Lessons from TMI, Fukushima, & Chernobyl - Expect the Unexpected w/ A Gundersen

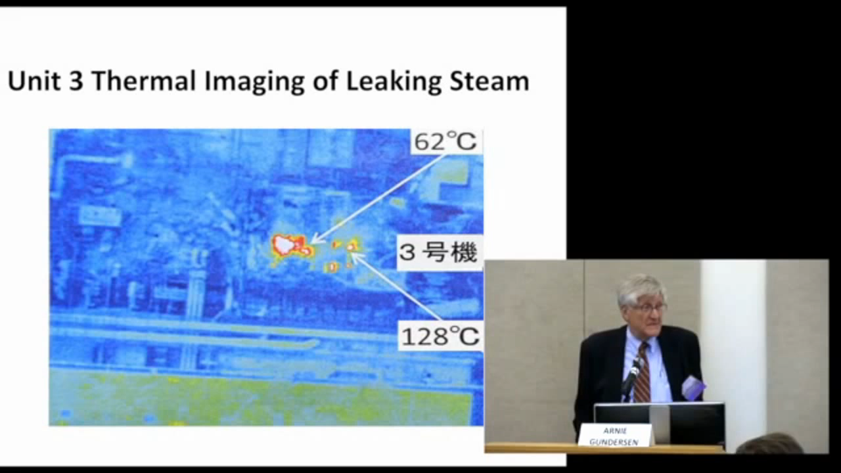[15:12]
That's hot radioactive air escaping, not from the fuel pool, because it can't exist, water can't exist at over 212. That's hot radioactive air escaping from the nuclear containment.